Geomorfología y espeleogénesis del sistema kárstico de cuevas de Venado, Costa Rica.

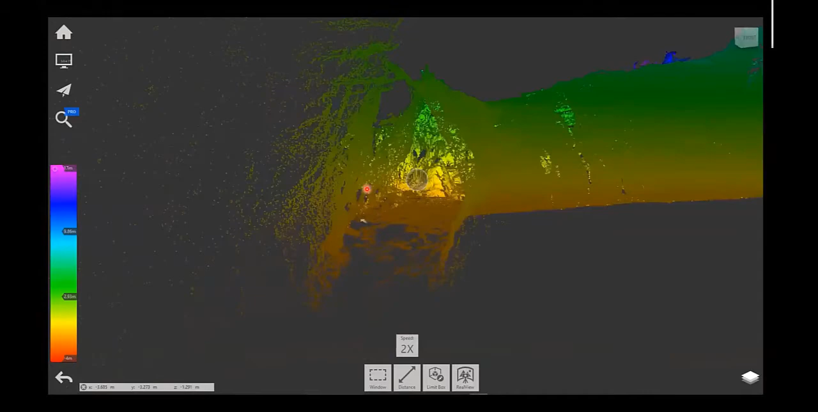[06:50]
recientemente, el Centro de Investigaciones, adquirió un, escáner LIDAR, que también nos permite, acá, tener un detalle, de alta resolución, como se vio en la presentación, de barro a onda también, del escaneo de una cueva,
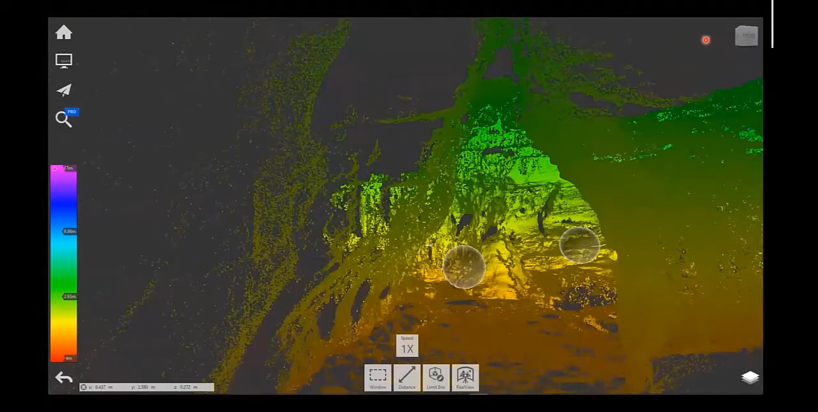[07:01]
y nos permite observar muchos detalles de las cuevas,
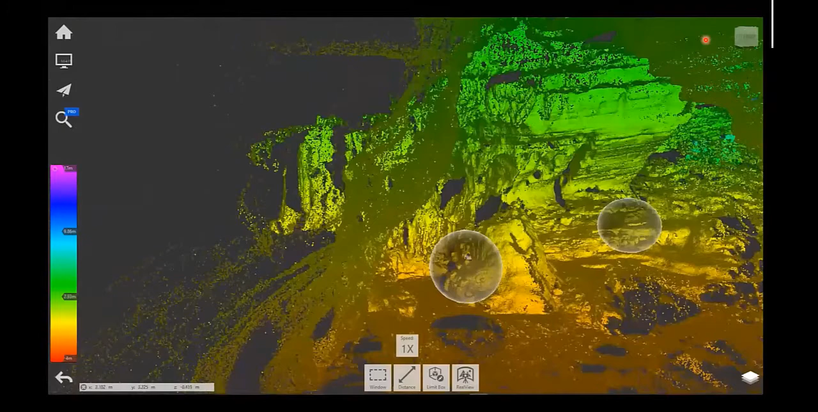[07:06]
la estratificación, estructuras, planos de falla, como los que se ven acá.
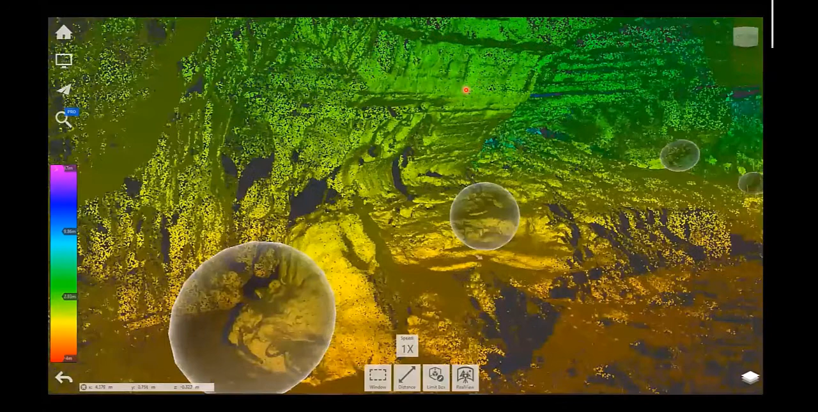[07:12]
No obstante, para cuevas muy grandes, como esta,
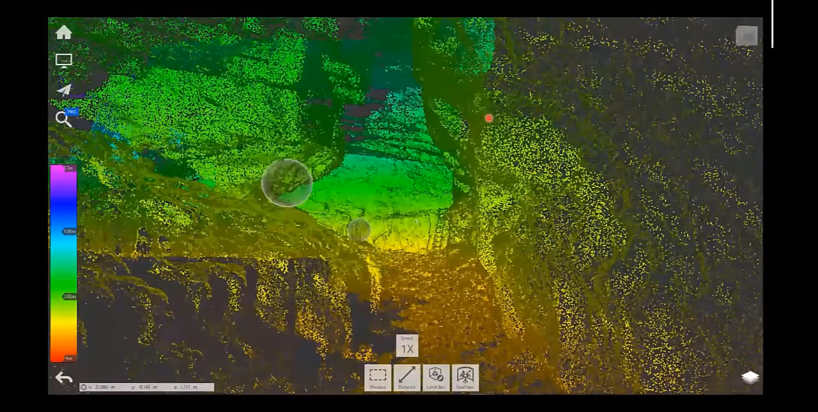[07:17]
no es viable hacer todo el escaneo LIDAR, porque serían muchos datos,
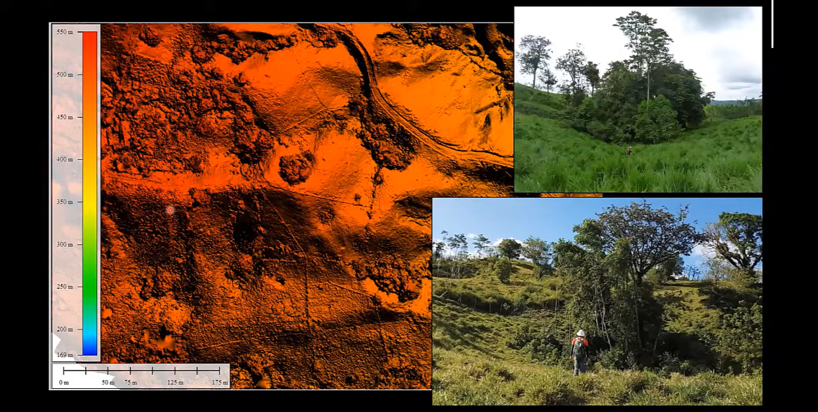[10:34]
que tienen una expresión, superficial, relativamente débil, ven acá, que eso, prácticamente, es solo con fotogrametría, o un trabajo de campo,